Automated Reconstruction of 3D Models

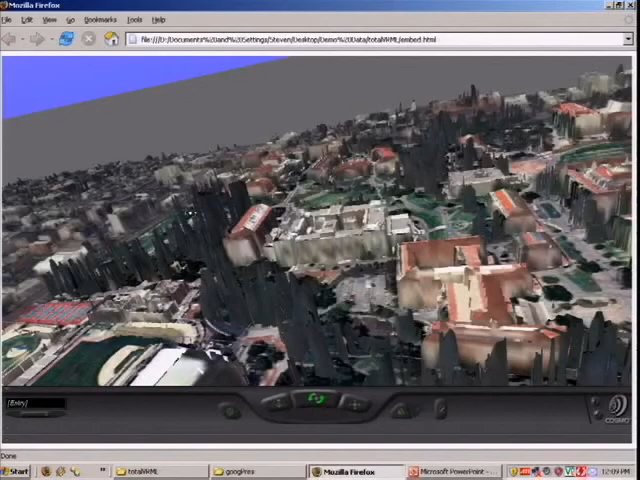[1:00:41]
Right. Basically, you do a foreground removal. Right. And then whatever points you're left with, you do a triangulation. Right.